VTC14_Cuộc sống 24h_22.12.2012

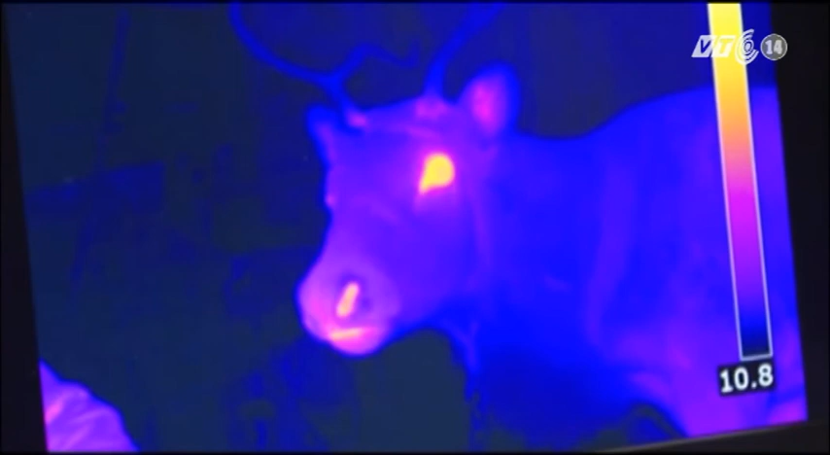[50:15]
Những yếu tố này giải thích tại sao mũi của tuần lập Rudo mà ông già Noel dùng để kéo xe trượt tuyết có màu đỏ và có thể thích nghi với điều kiện thời tiết rất khắc nghiệt.